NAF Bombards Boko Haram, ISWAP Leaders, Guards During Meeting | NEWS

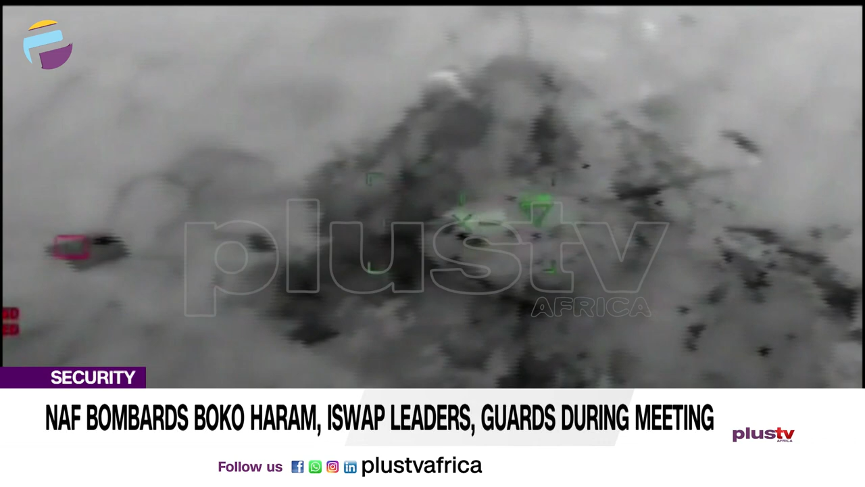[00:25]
An officer said the spiritual base and training camps around the fringes of the Lake Chad were destroyed.